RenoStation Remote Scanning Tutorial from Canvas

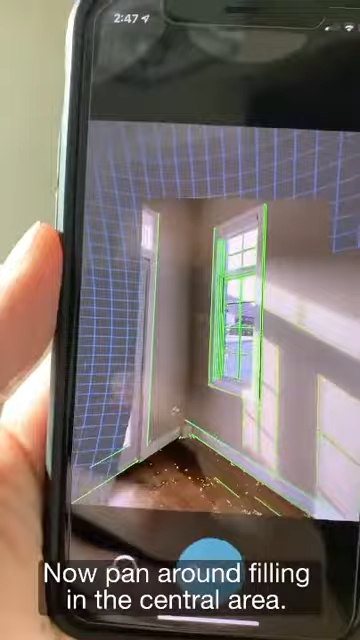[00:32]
Now pan around filling in the central area.
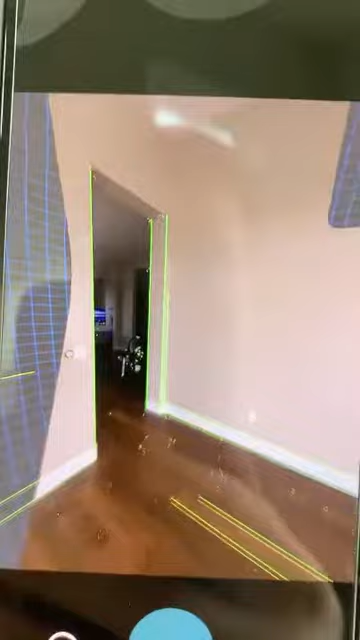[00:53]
If you walk too far away from the center, the app will give you a warning.
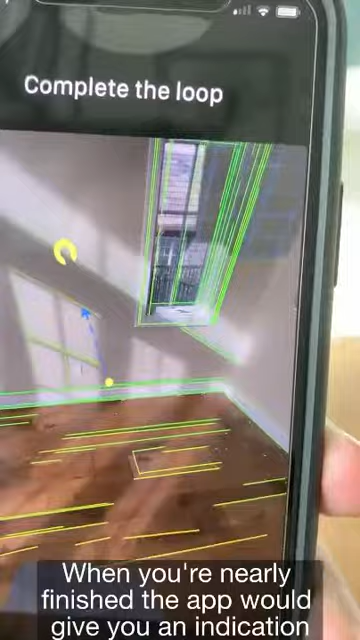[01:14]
When you're nearly finished, the app will give you an indication of how to close the loop.
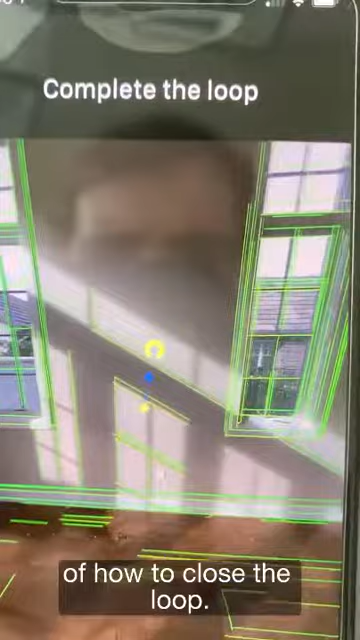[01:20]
Finish where you started. Just connect the dot to the ring.
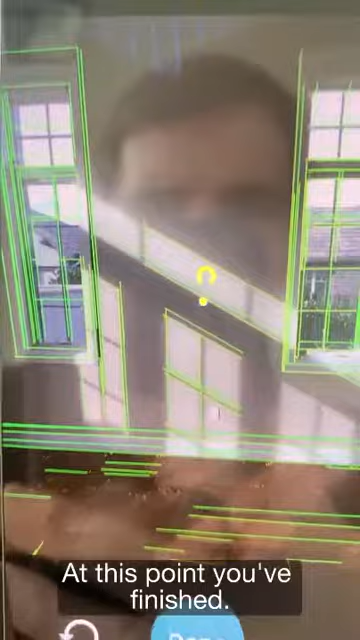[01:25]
At this point, you're finished. You can either press down or you can continue scanning.